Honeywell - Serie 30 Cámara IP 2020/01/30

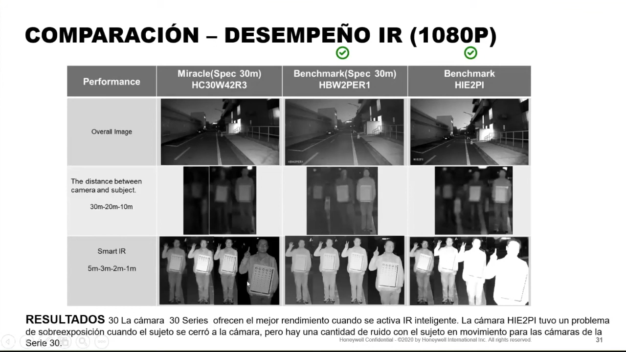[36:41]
en cambio con estas cámaras serie 30 lo que se logra es que en la medida que se va acercando el objeto él va aumentando o disminuyendo la potencia del infrarrojo para poder obtener la mejor imagen posible lo más nítido posible